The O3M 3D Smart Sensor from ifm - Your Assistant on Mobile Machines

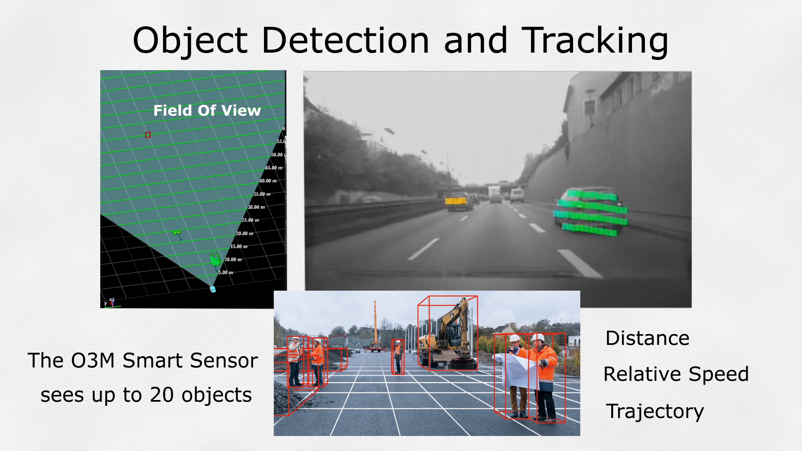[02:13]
It can even predict the potential of a crash, based on both the detected objects and current vehicle direction and speed. Line Following The Smart Sensor can measure the height and width of a swath of material and create a centerline to be sent back to the vehicle controller.